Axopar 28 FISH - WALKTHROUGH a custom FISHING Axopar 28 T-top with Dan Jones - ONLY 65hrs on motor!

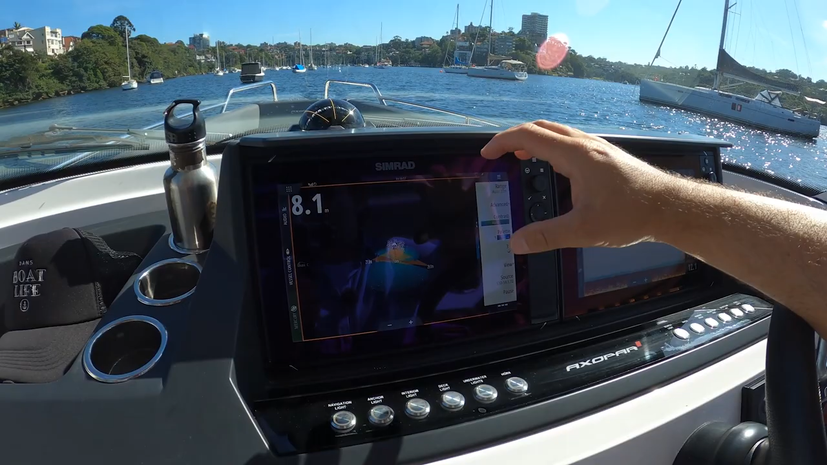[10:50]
So wonderful when you're anchoring. Awesome. Obviously, when you're fishing, you literally see what's down there. Me being me, I just immediately thought, wow, I could hunt for submarines on that. So it's super amazing.
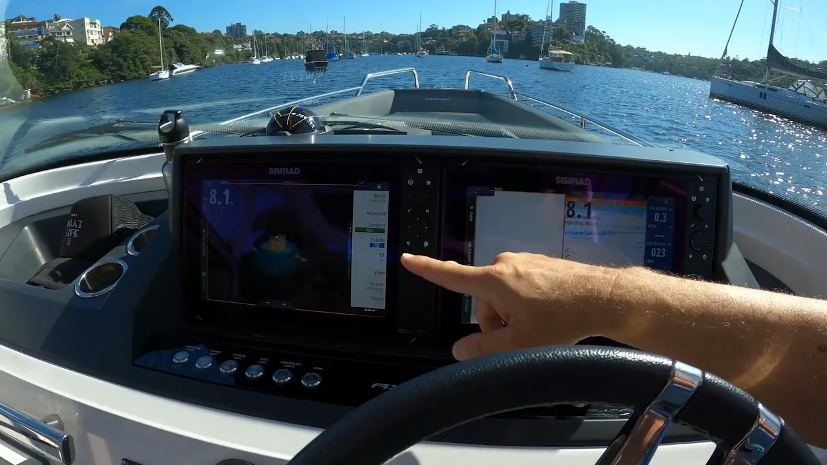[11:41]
We can obviously go through our instruments and more displays, but you could do split screen on one. Remembering we've got the dual screens and have the structure on the other. So you could have, look at that. It's all there. So it's really, really useful if you are a serious fisherman.